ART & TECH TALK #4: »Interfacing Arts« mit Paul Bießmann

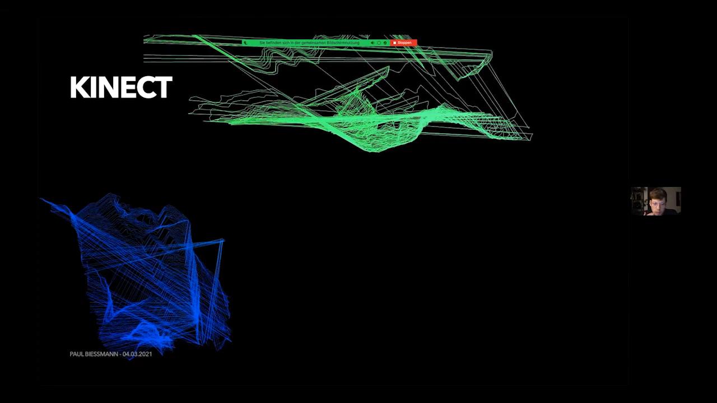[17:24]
sehr günstig auf Ebay zu kaufen gibt und eben eine ganze Community, die daraus entstanden ist, die die mal gehackt hat und jetzt kann man die benutzen. Das ist eine Infrarot-Kamera, die also kein Licht braucht,
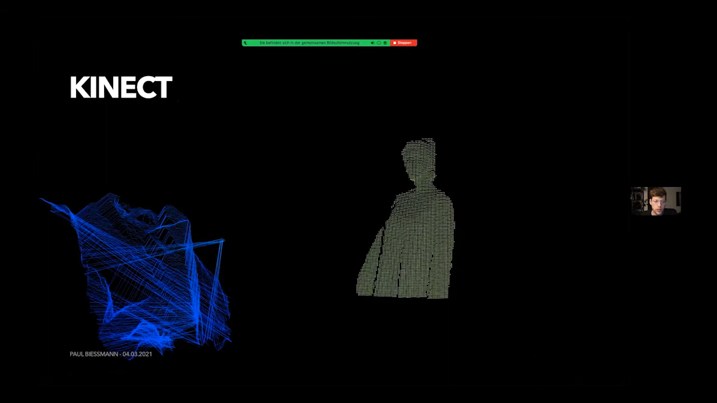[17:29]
was für die Bühne sehr praktisch ist und mir Tiefeninformationen liefert.
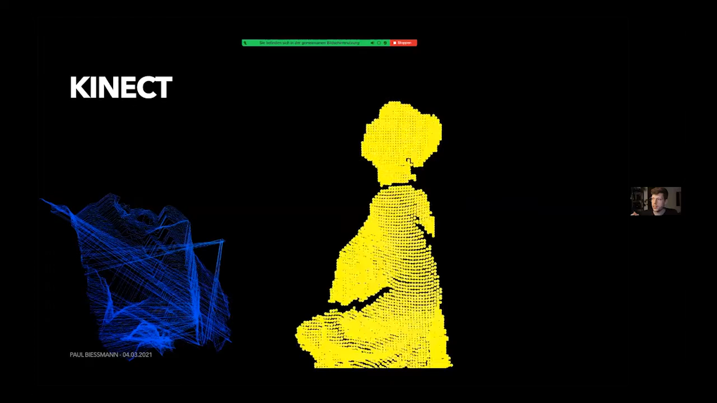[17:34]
Also ich kann in Echtzeit eine Person tracken und damit wieder Dinge anstellen, also entweder visualisieren oder alles Mögliche damit anstellen.
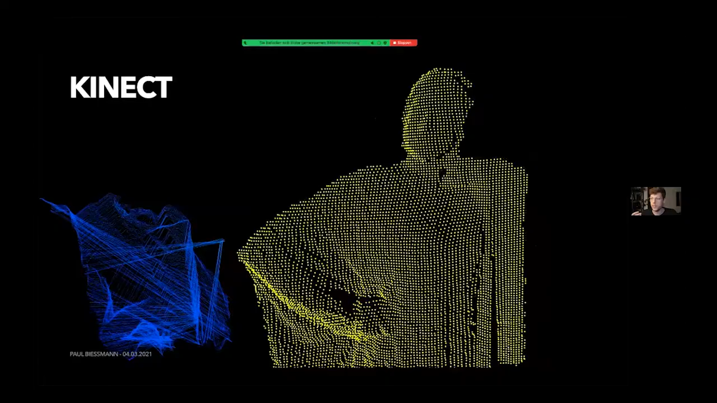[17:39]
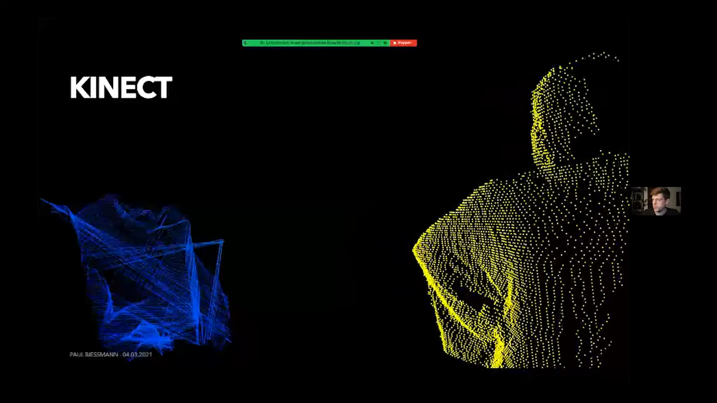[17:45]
Hier sieht man einen Echtzeit-Scan von einer Tänzerin, die sich kurz posiert hat.